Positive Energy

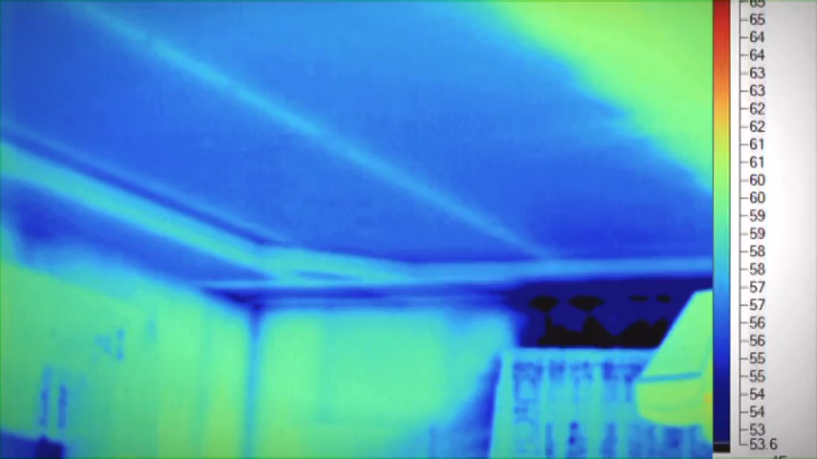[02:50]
scan of every single room to figure out if there were any cold spots.